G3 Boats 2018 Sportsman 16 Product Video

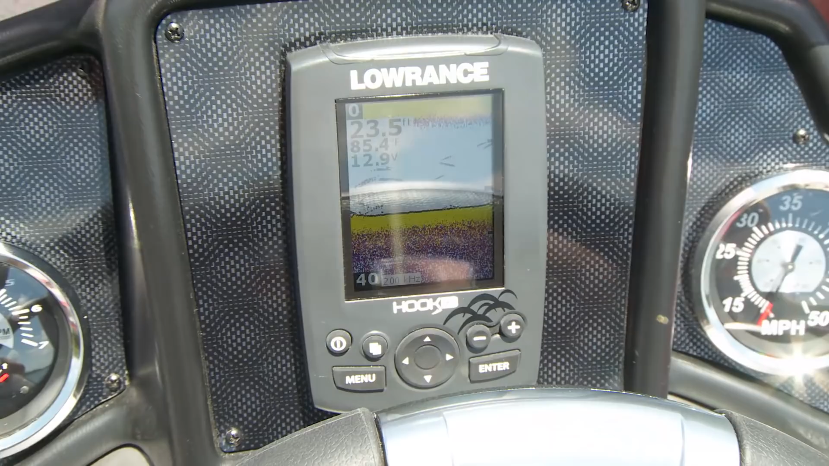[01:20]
lawrance hook 3x color fish finder plus a men code edge 12 volt